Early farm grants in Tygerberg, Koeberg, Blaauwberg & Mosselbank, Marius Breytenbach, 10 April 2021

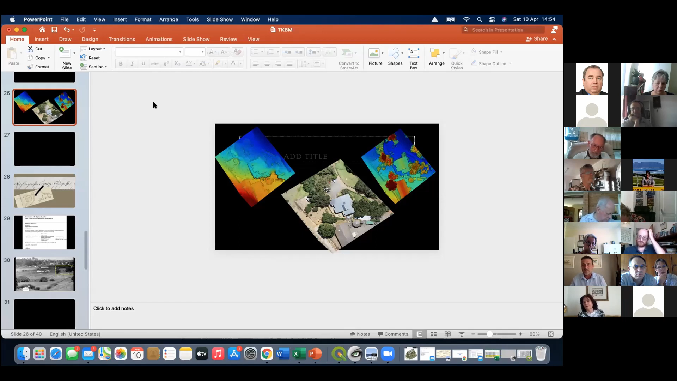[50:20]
Could I just, Alta, maybe just end off with two very interesting stories about, I'm only starting this. There's so much data to be collected. What you're seeing on the map now, you can see on my PowerPoint, that is one of the drone, the footage allows us to do what you're seeing now. The one is a digital terrain model, and the one is a digital surface model as well.